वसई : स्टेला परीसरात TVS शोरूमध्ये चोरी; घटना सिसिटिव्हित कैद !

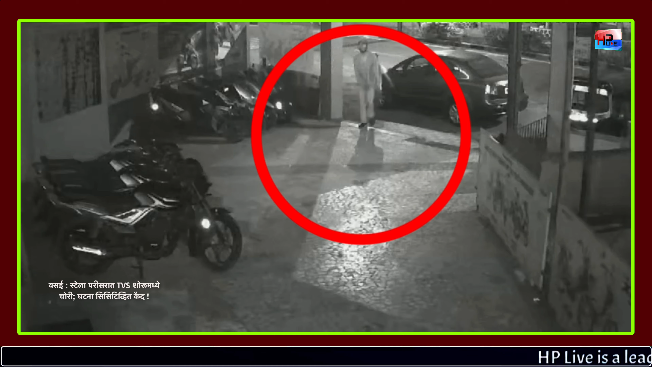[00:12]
वसाई चोर्ट्यानी रातरीचा अंदाराथ फुना एक दाथ चोरी करनाचा प्रेत नकेलाए आणे त्यांची ही चोरी ही CCTV कैमेराथ कई जालिये
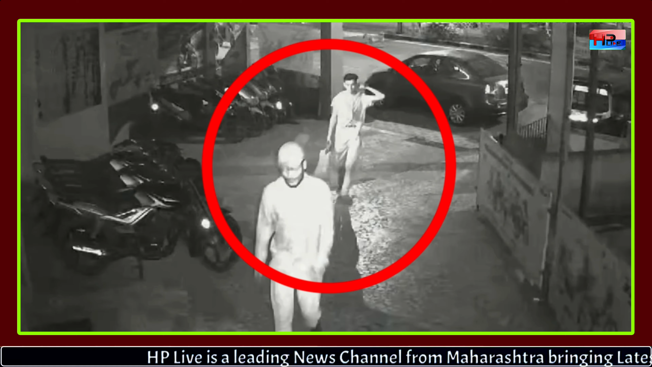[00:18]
CCTV कैमेराथ कई दस्टेली ही दुरुष चाहेत वसाई पच्ची मेचा स्टेला परिसरा तील स्टेला परिसरा
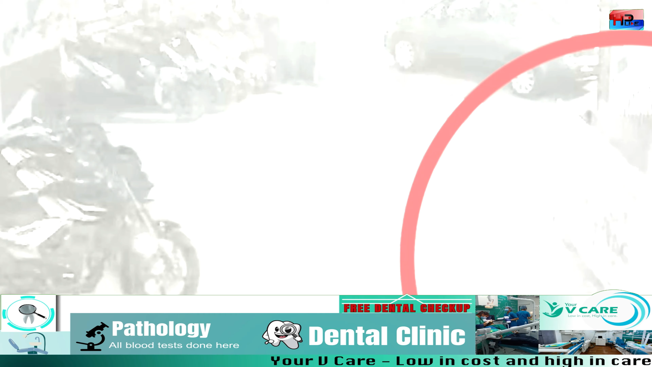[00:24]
टीवी एस गाण्यांचा शोरुम आहेत या शोरुम मदे हे दोन चोरटे स्विरले मातर त्यांचा
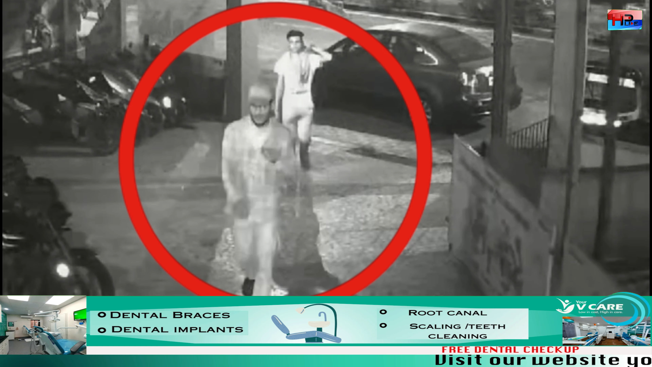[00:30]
हाती काही च लागला नाई मातर याद चोर्टे आनी वसाई चा मानिकपूर परिसरा देखिल आशात प्रकारे चोरी केली
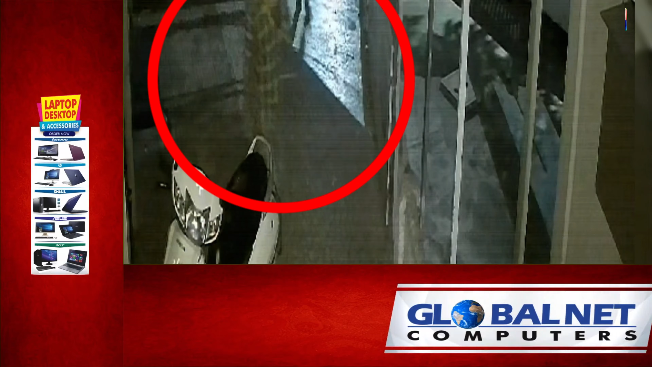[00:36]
आणि तिकडून काही कैश लंपास केली ज़ड़ पास दोन थे ठीकानी त्यानी हाथ चाला की केलाच सांगने